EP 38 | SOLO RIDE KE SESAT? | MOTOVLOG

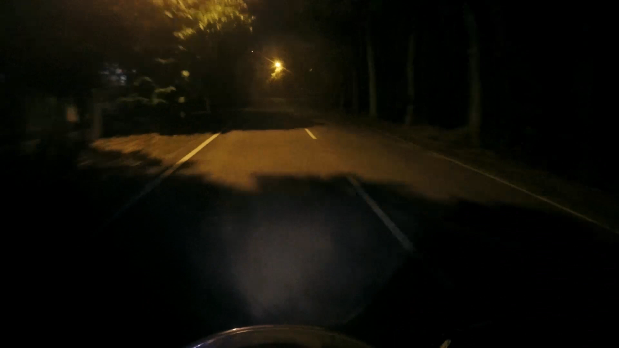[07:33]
so ok dah habis dah jejak kasih orang panggil tu jejak kasih orang panggil tu lama gila siut tak jumpa dia sekarang ni aku pun tak tahu dah kat mana nak pusing eh aku shortcut je lah malas aku nak ikut tu lah sekejap lagi kita sambung balik bagi aku keluar daripada sini lu so ok guys aku pun dah nak masuk highway ni
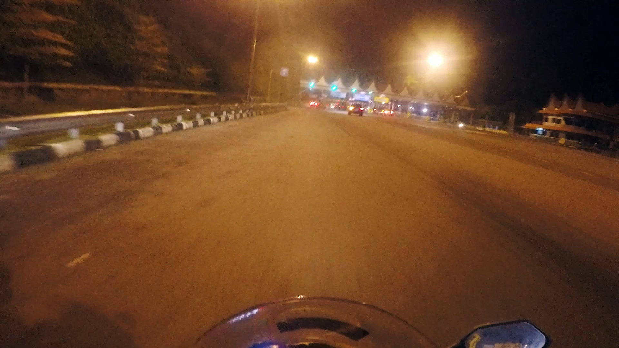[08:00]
haa jalan agak ok lah kan so ni on the way aku balik eh doakan lah ok keselamatan pergi dan pulang
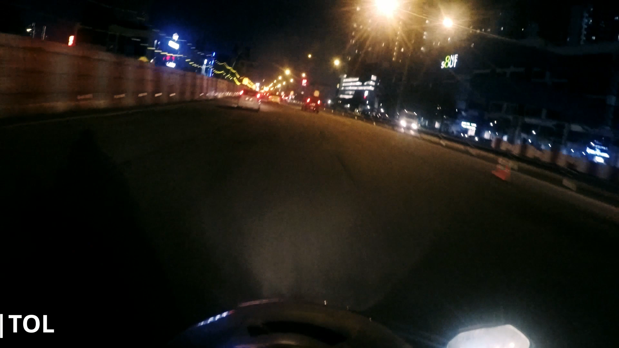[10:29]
Alhamdulillah walaupun tak sampai rumah lagi aku dah sampai tol sungai besi